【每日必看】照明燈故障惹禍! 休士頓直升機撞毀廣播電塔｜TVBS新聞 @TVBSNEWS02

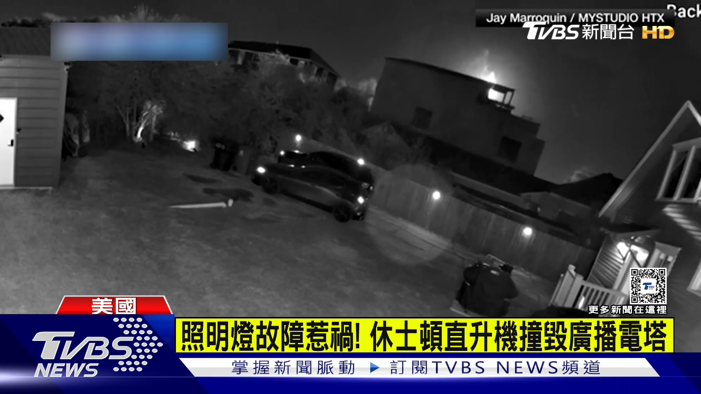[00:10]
现在事发画面曝光，我们看到镜头前的光点是不断移动，随后呢就出现巨大闪光。